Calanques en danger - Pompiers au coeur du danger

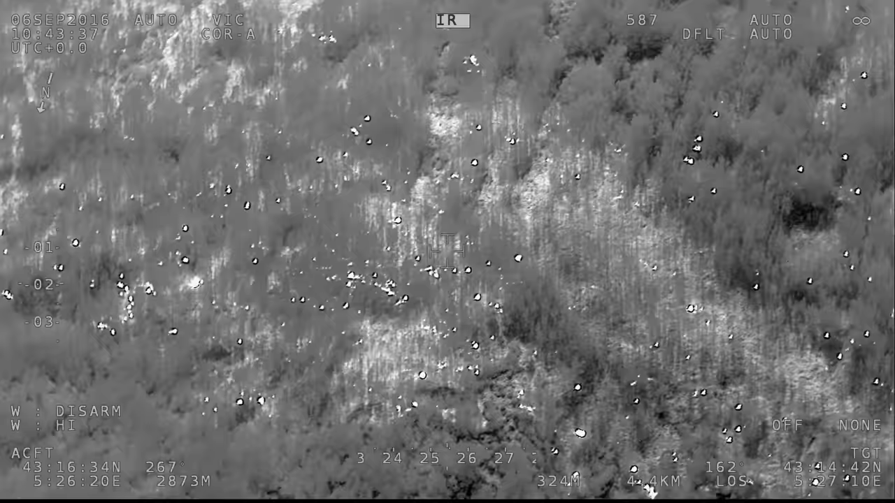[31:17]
Ils sont tous des bombes à retardement.
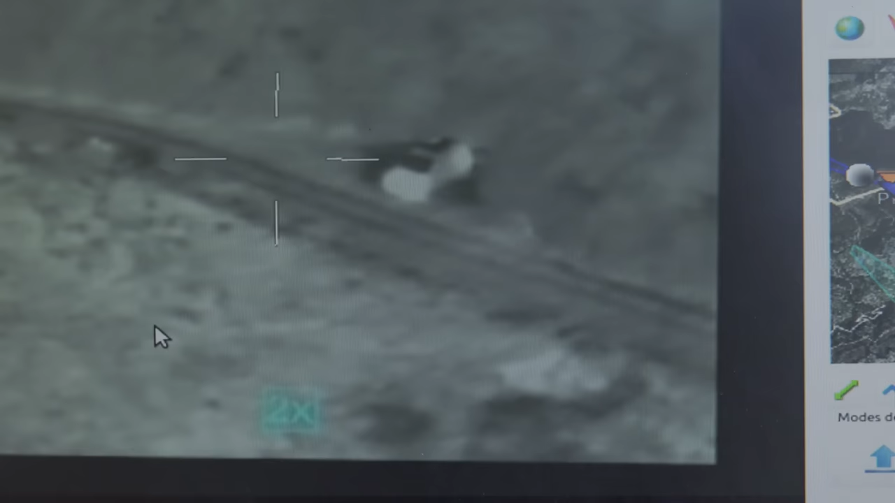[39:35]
le lendemain, voire deux jours après, on a des tâches comme ça.